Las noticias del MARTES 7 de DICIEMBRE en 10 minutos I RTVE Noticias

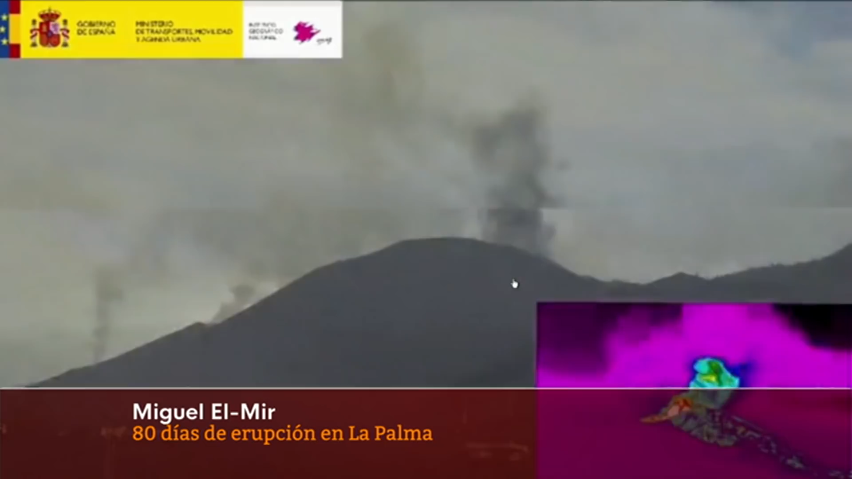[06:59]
Según la UME, podría estar relacionado con un nuevo centro emisor.
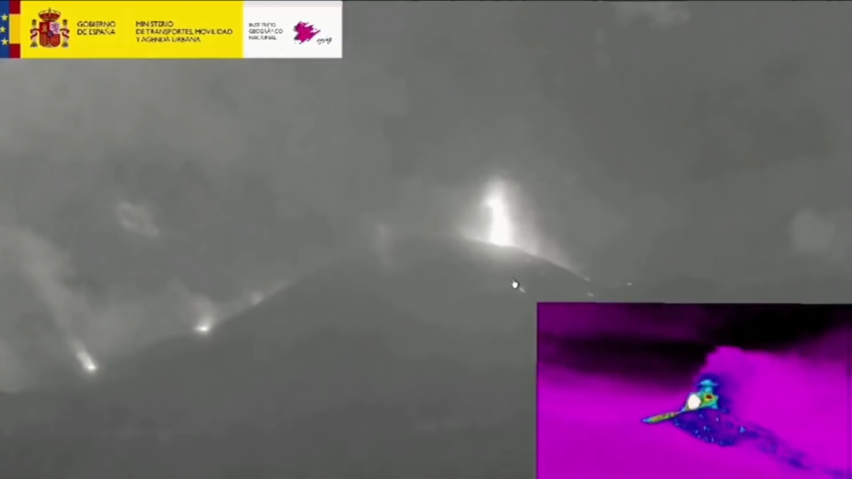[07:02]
En la isla de Java, en Indonesia, ya han muerto 34 personas por la erupción del volcán Semeru.